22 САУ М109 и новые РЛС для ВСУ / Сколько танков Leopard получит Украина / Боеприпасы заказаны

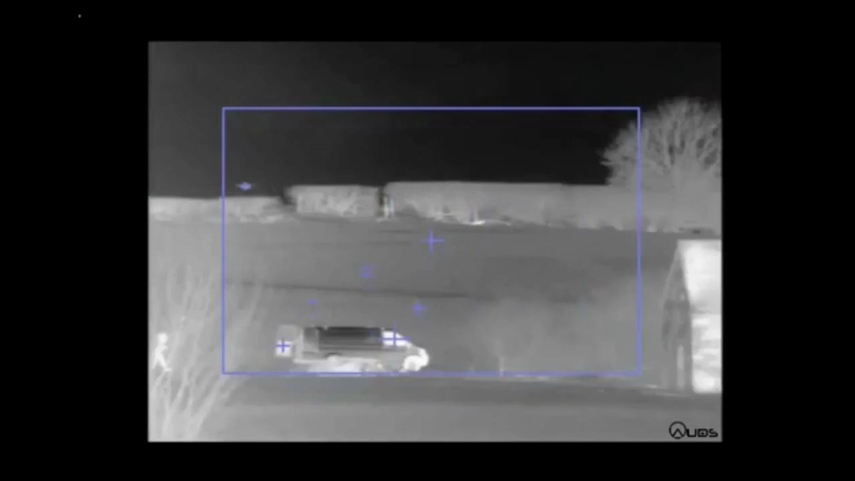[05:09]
Для наблюдения на 360 градусов можно использовать конфигурацию с двумя А-422 спина к спине.